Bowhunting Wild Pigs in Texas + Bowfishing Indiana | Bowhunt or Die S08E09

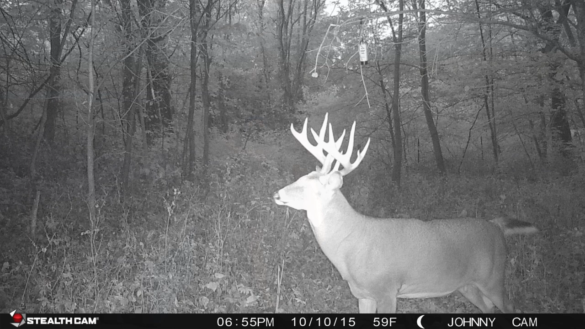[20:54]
but uh the buck that i'm going to talk about is a buck that i called apollo um actually my buddy named him we
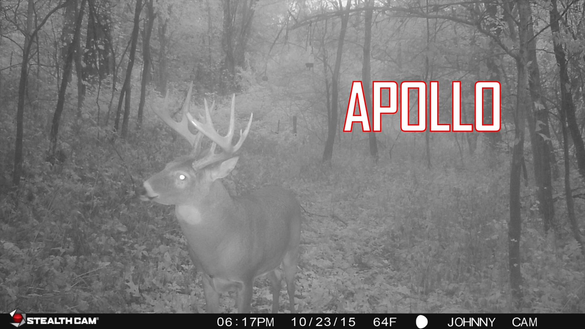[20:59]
were trying to think of a name for him he's got a little short roman nose and so my buddy says hey let's name him apollo that's a greek god name um and it's the god of archery